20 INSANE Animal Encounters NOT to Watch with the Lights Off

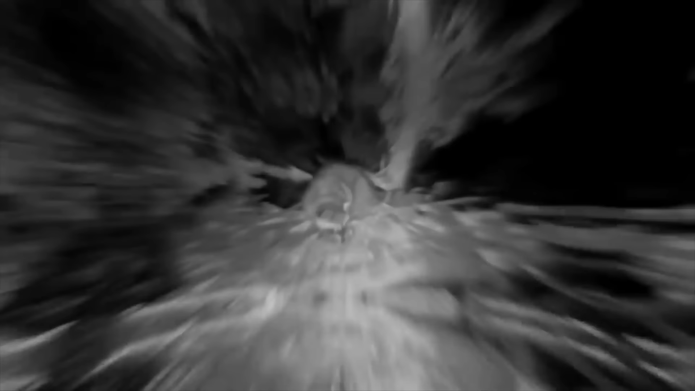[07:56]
This is a male owl, and night comes and the owl leaves. A hungry raccoon gets up there to get an easy meal,
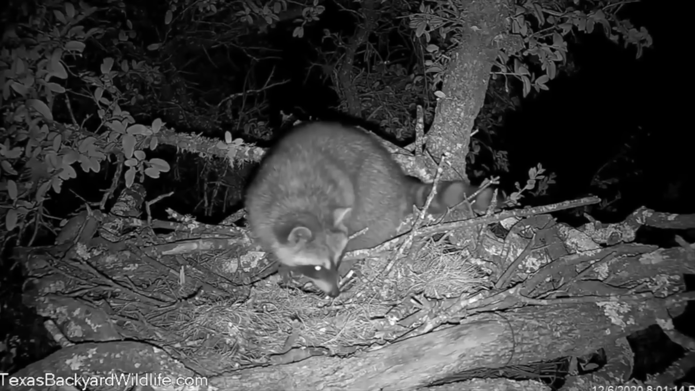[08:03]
but gets a bit more than it bargained for, of course, because the owl is watching the whole time and makes it known that the raccoon is not welcome. Looking around for an exit strategy here. And this owl comes in and hits him hard, and I suspect that this raccoon is gone for good this time.